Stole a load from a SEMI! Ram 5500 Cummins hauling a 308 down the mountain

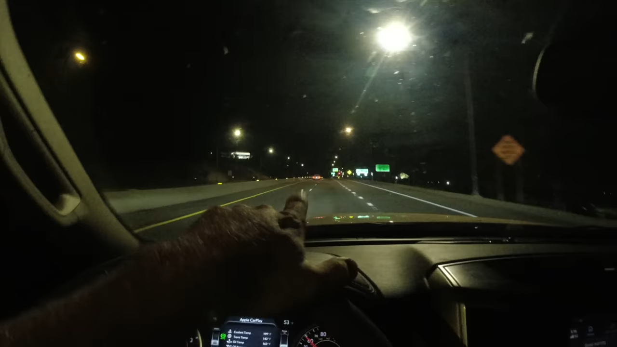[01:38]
is because well we want to beat that roadblock let's go up there's our second car third car fourth one
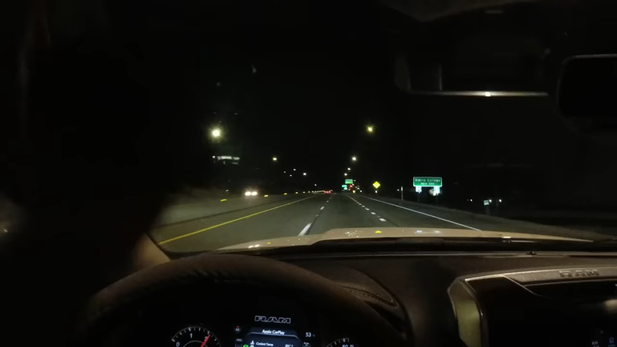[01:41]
slowly behind us you got to find that sweet groove in the morning right after all the tweakers finally went to bed and uh right before all your buddies are getting up going to work so try to find those minimal traffic it's it's hard to do nowadays there's so much so much going on
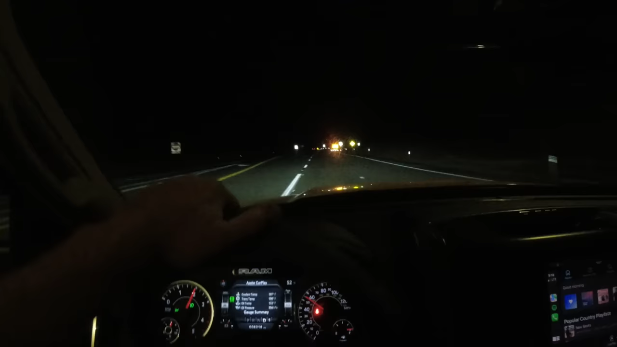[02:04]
you got some more footage that you can't really see much it is 52 degrees right now in town let's see what the temperature is when we get up there a couple days from now they're going to be
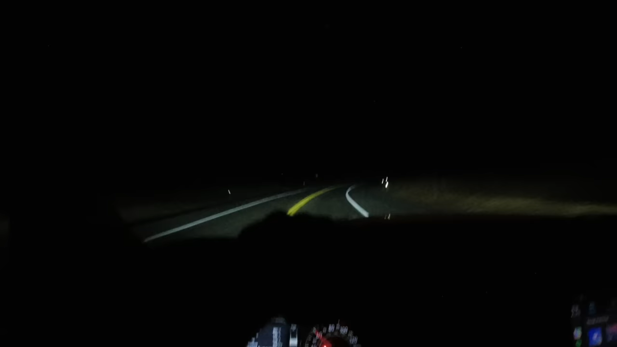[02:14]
closing this road down so if i didn't make it today or this week probably then i would have to take the long way around which ain't a big deal but let's get it done today they're just over and done they got a new one i believe this is just full-time traffic signal for a one-lane stretch of it you can see maybe out there that's all built
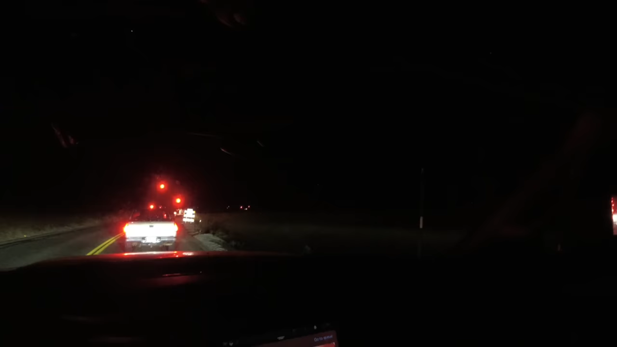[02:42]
up new road over on the right funny i think that guy and the guy in front of him passed me earlier even though this truck's not really slow when it's empty or the driver doesn't go slow but dang it we got a red light going old school this morning no gps been up here a handful
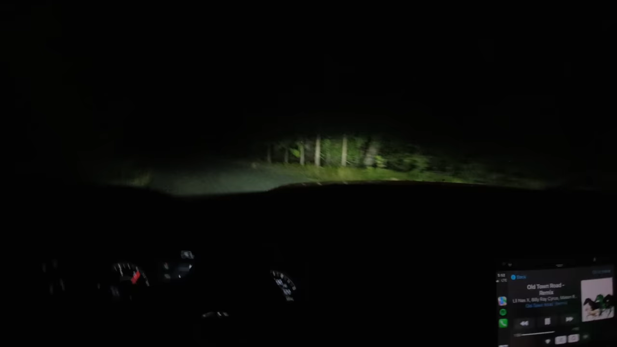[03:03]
of times but it's super simple got a couple more of these windy freaking curves and uh this is actually pretty steep right here he did switch the truck over to tell me the grade but just gotta go up here there's a lake on the right man-made and then there is a cat 308 somewhere on the left somewhere i'm pretty sure it's out there yeah right here this gotta be it yeah that's it right there because i can see the dam kind of spooky water in the dark spooky okay so